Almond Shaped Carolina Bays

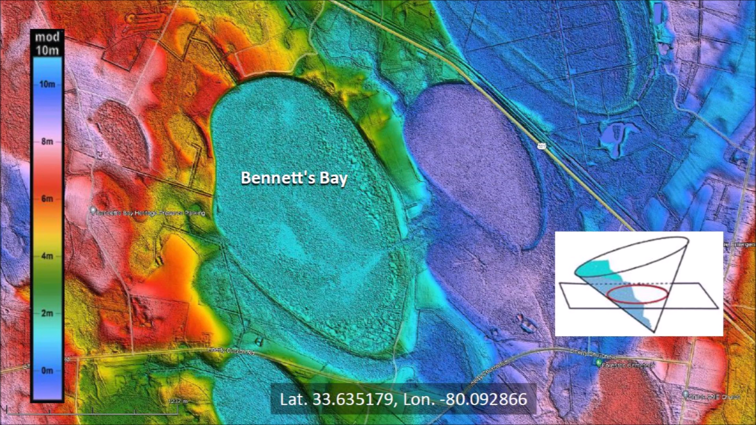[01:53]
According to the Glacier Ice Impact Hypothesis, the Carolina Bays originated as inclined conical cavities from the secondary impacts of glacier ice chunks, so we expect them to have an elliptical shape.
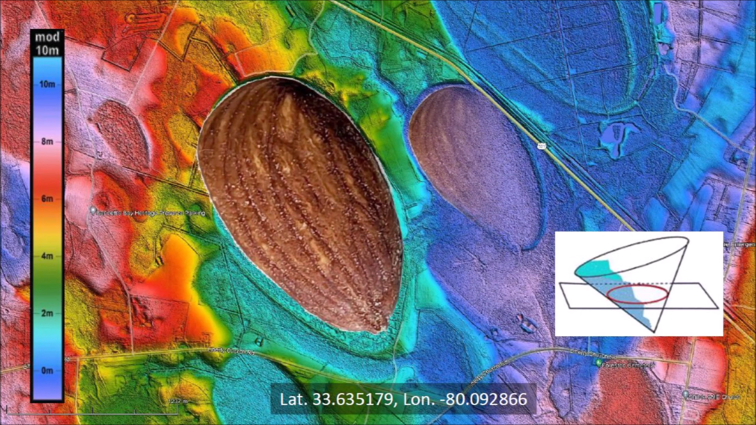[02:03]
However, these bays are almond-shaped. Why is that? What are the mechanisms that deform the bays in this manner? The answer to these questions can be found by examining
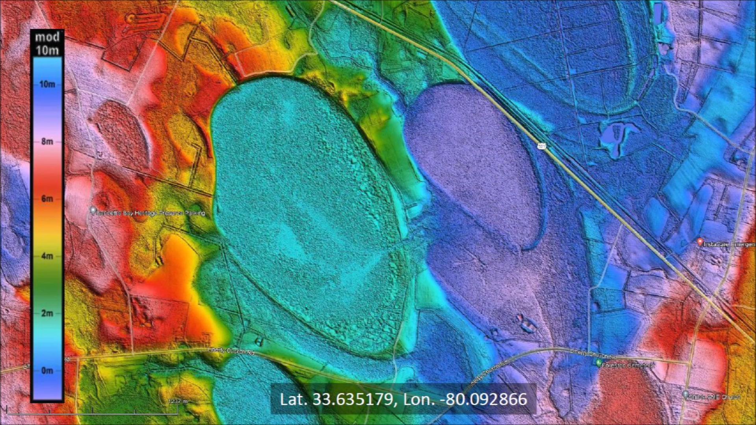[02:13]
the terrain carefully and by using a physical model to simulate the conditions that form these bays. Before we get into the technical analysis of the geomorphology,
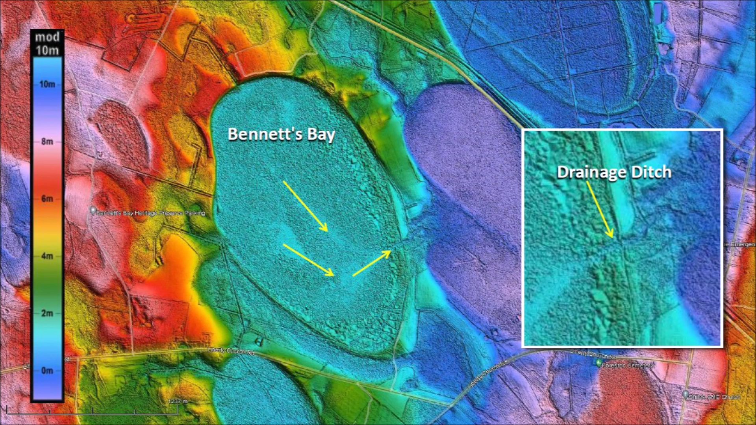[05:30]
The LiDAR image shows areas with less vegetation where the water flows and the inset has a close-up of the channel on the east rim of the bay that drains eastward away from Bennett's Bay. Many bays that are used for agriculture have been drained in this way. There are four remarkable terrain features that characterize Bennett's Bay. The first remarkable feature is the high ridge on the north side of the bay. The interior of Bennett's Bay is at an elevation of 31 meters above sea level, but the north ridge has an elevation of 37 meters. That is a vertical drop of 6 meters. Such sharp margins with precise elliptical shape on a multitude of bays cannot be explained by aeolian and lacustrine processes.
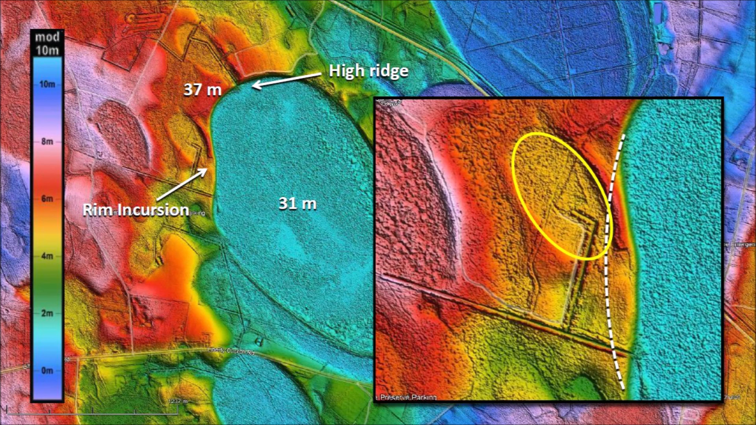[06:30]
This is best explained by noting that a small impact basin was created adjacent to the rim of Bennett's Bay. The impact that created the small basin would have pushed the terrain to deform the shape of Bennett's Bay. Here we also see more trenches that drain small bays at higher elevation into Bennett's Bay, which is at a lower elevation. The two other remarkable features of Bennett's Bay are its pointy shape and the overlap with the previously emplaced bay. Later we will see that the pointy shape is produced by the overhang of a flange of a penetration funnel into the cavity of a previous impact.
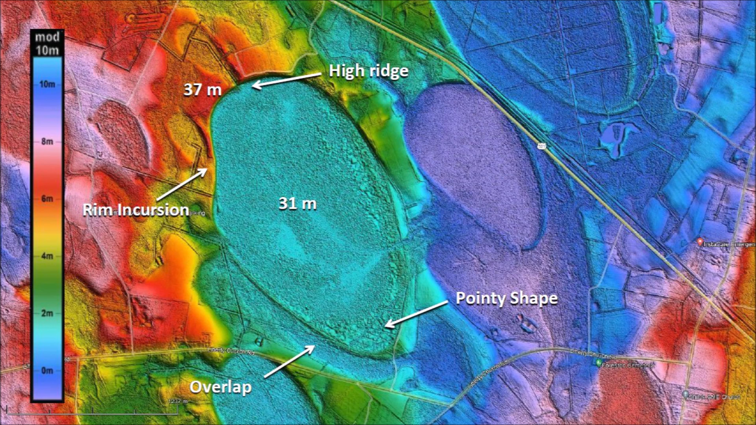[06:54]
We can now postulate the sequence of events that produced the landscape of Bennett's Bay. First, an impact created Basin No. 1. We know this from the Law of Superposition because Basin No. 1 is overlaid by Bennett's Bay. Basin No. 2 was emplaced after Basin 1. We can see that the rim of Basin 1 is overlaid by Basin 2.
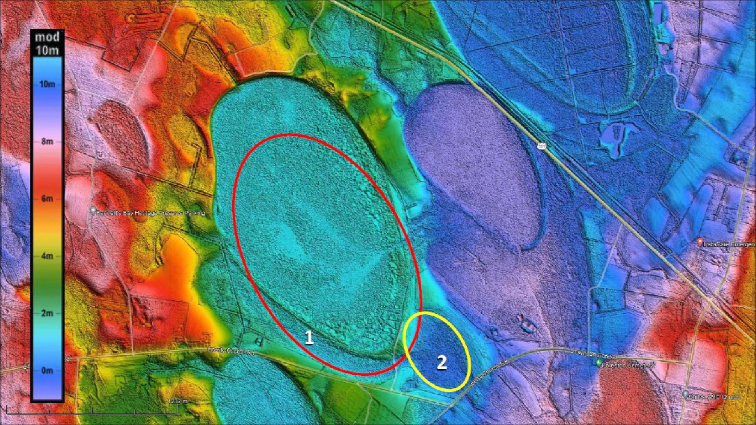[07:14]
The third impact produced Bennett's Bay. It overlaid Basin No. 1. Notice that the ellipse corresponding to Bennett's Bay has a width of 1,218 meters and a length of 1,912 meters, but the length does not include the pointy shape. The fourth small impact occurred after Bennett's Bay was formed and pushed some material that deformed the rim on the west side of Bennett's Bay. Several other videos have discussed the trajectories of the glacier ice chunks from the impact point on the Laurentide Ice Sheet.
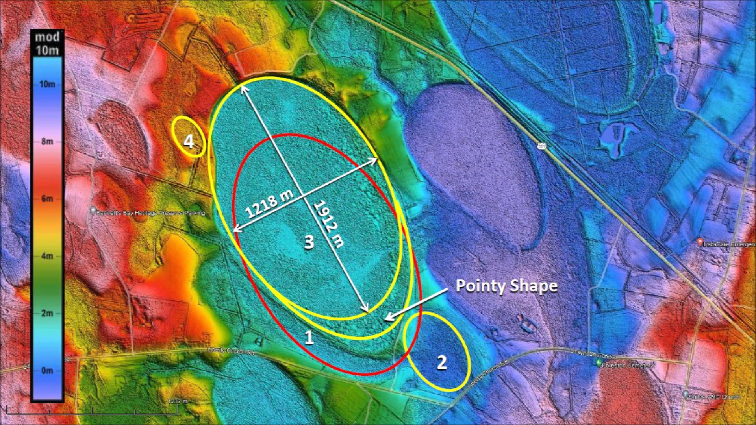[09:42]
Looking back at the LiDAR image of Bennett's Bay, we can see the same pattern of one bay made right behind another one. We can now reconstruct the series of impacts that created Bennett's Bay. The first impact created a large inclined conical cavity. The second impact was small and overlaid a portion of basin number one. The third impact made Bennett's Bay. Based on the physical model, the leading rim of the basin had an overhang that produced a pointy shape. The fourth impact on the west side of Bennett's Bay
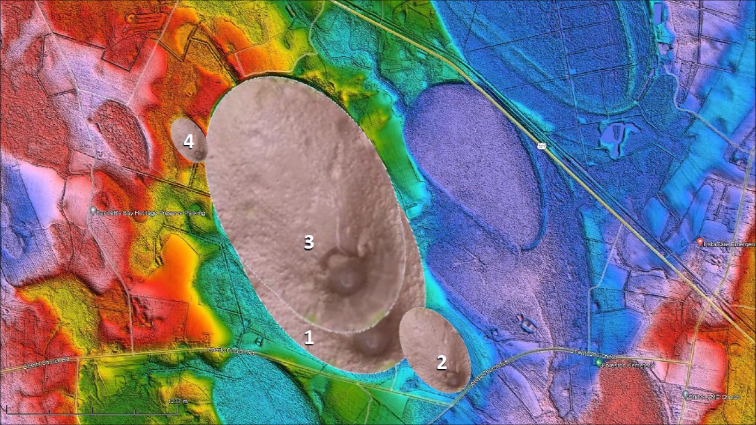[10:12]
pushed the rim and created the intrusion that deformed the bay. LiDAR makes it possible to examine the geology of the Carolina Bays in great detail,
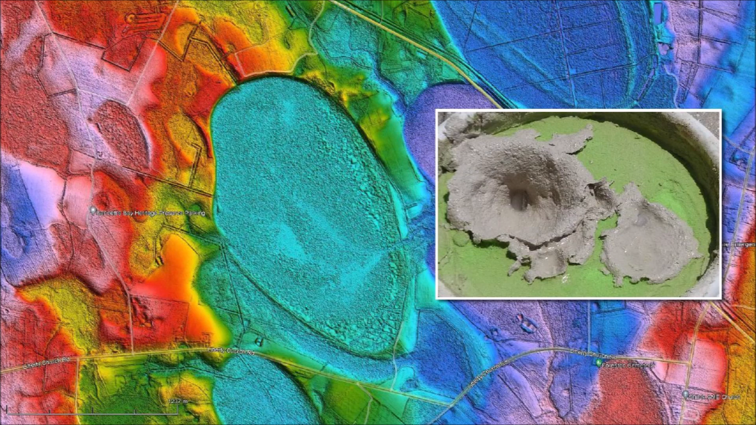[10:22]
and hundreds of impacts using the experimental model enable us to deduce the mechanism that formed the features that we see in the LiDAR images. Thank you for joining me in the investigation of the Carolina Bays and the Younger Dryas Cataclysm.